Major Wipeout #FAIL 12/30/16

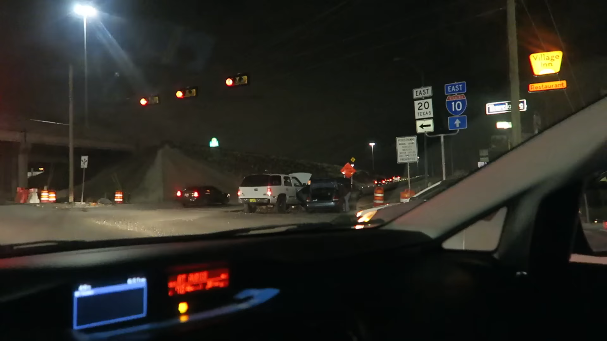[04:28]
I got an apple! Shut up. His window's rolled up. I know. His window's rolled up. Oh. Alright, guys. So there's an accident right there.